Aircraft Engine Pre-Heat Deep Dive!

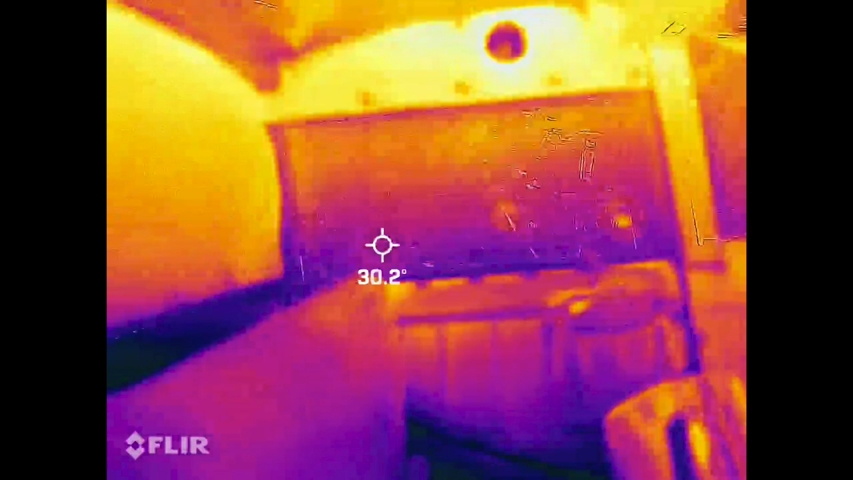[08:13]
I have cabin heat which is awesome you know it all leaks up because this plane is not very
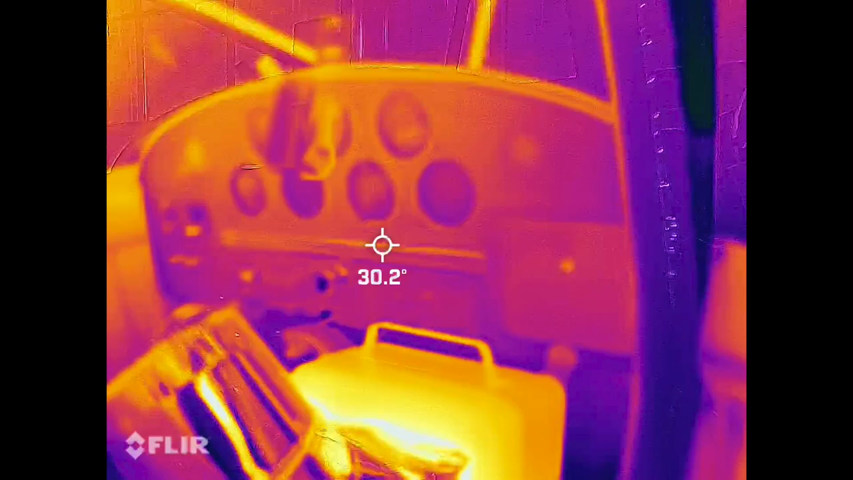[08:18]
well insulated now despite being windy and around zero
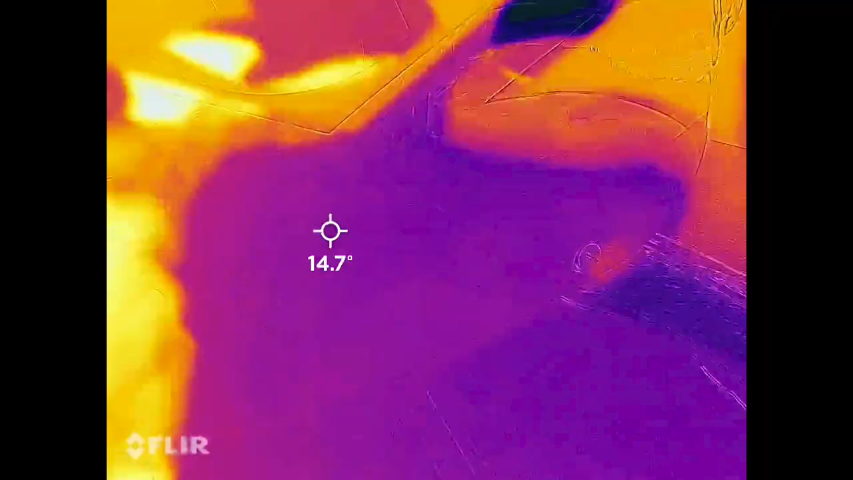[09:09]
so on this side we see the cylinders are in the mid to low
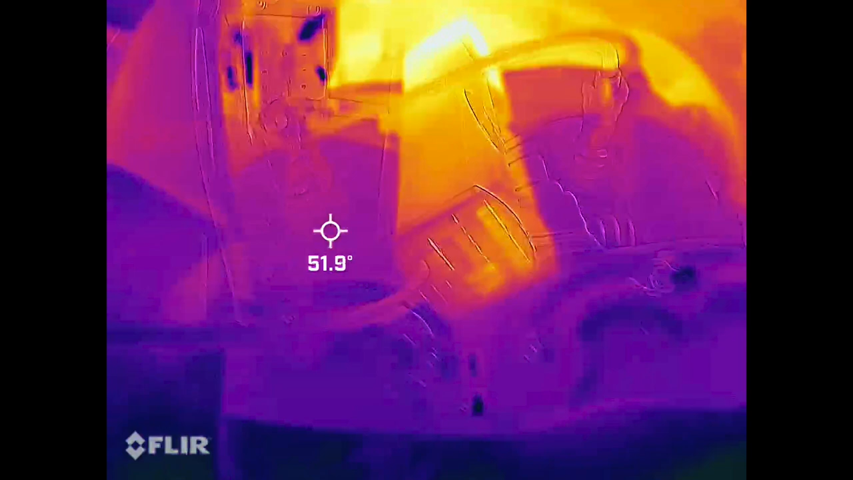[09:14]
50s you see the heater in the middle they're pumping out hot air all
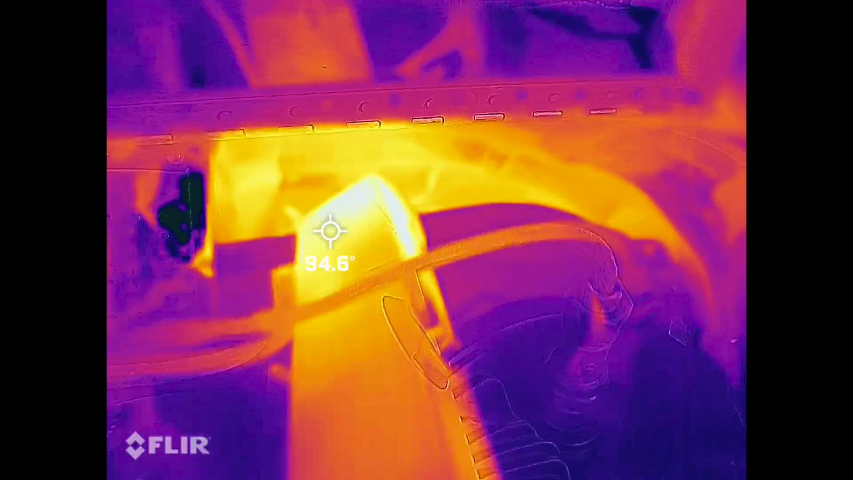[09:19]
that hot air coming out going to the other side of the engine but you can see through conduction the
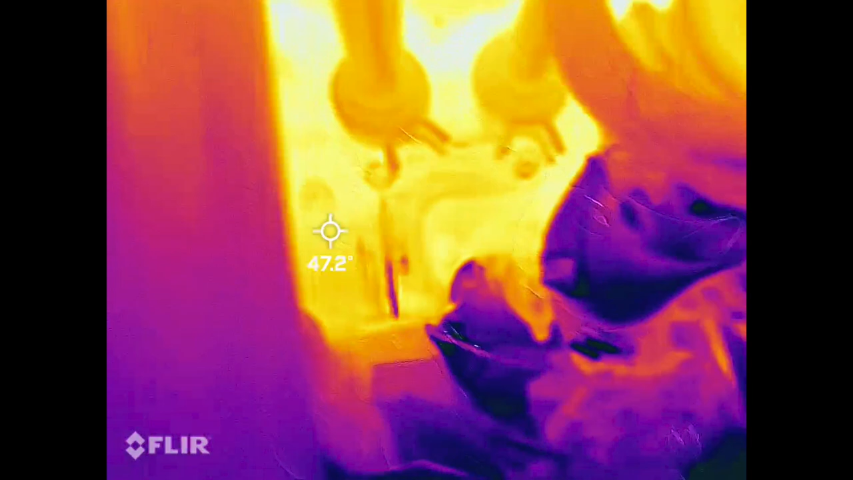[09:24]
back of the engines nice and warm still underneath the engine here this is underneath also
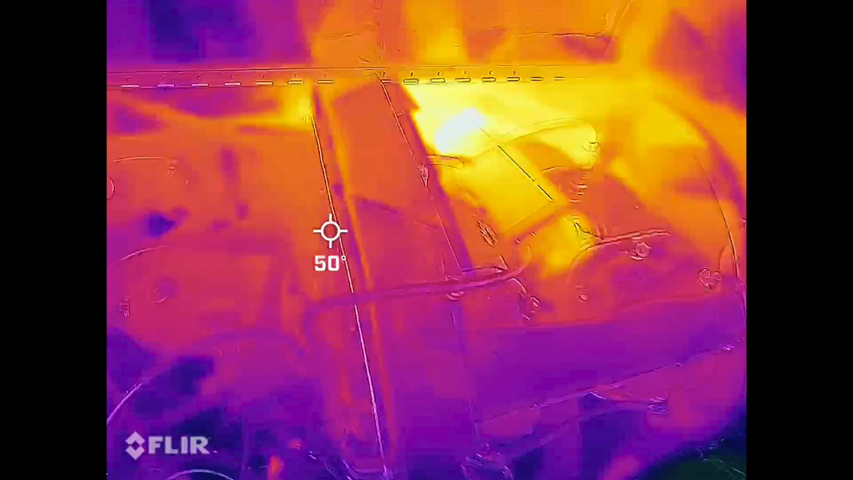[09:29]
nice and warm so that heat is migrating through looking at the other side you can see that hot spot so that's where the heater is blowing
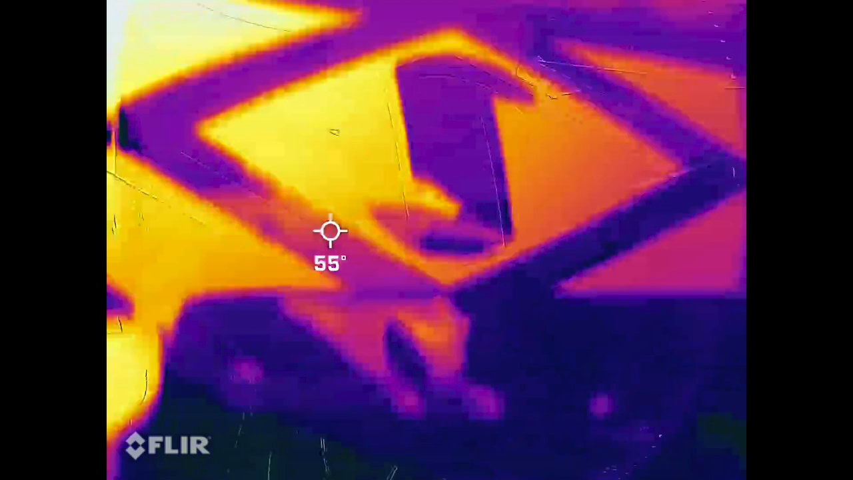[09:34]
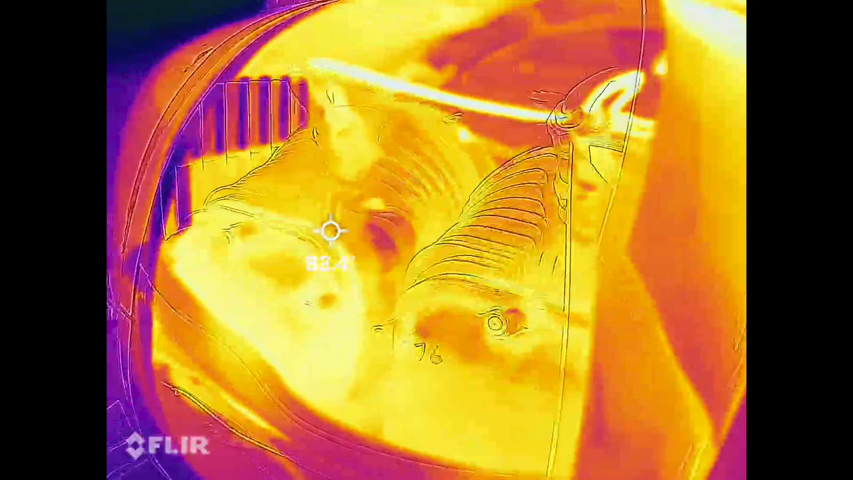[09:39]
you can see these cylinders are quite a bit warmer so they're in the 80s high 70s
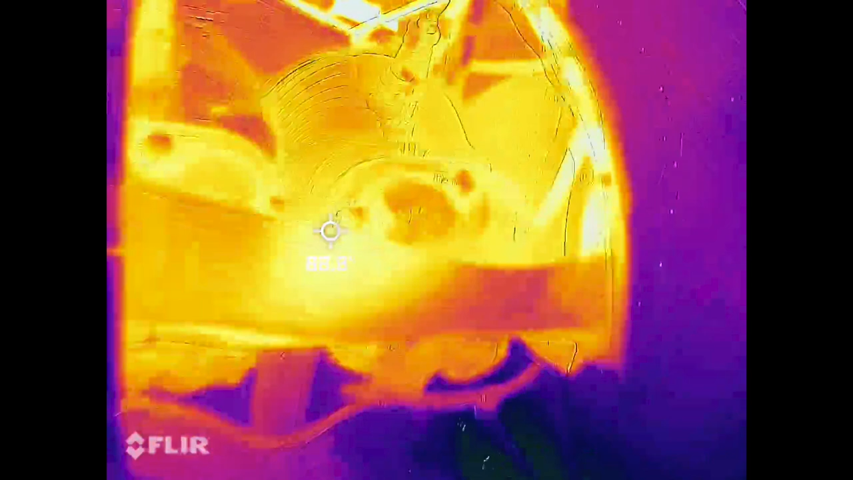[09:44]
I suspect as that hot air is flowing over them through the process
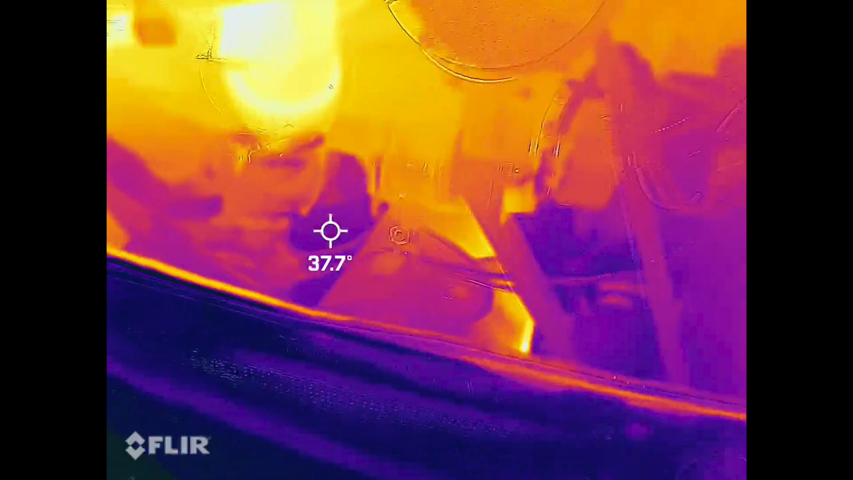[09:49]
of convent convection those fins are grabbing on that heat and then pushing it back
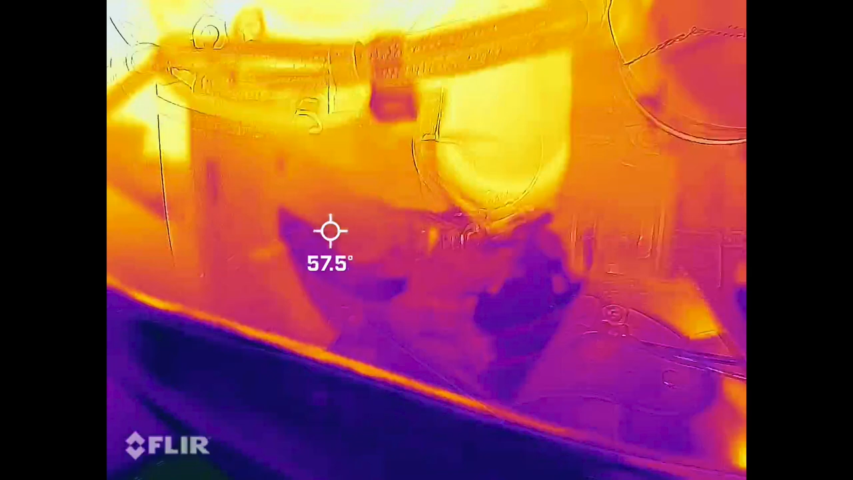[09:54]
into the engine so it's warmer I'm not worried about the temperature difference but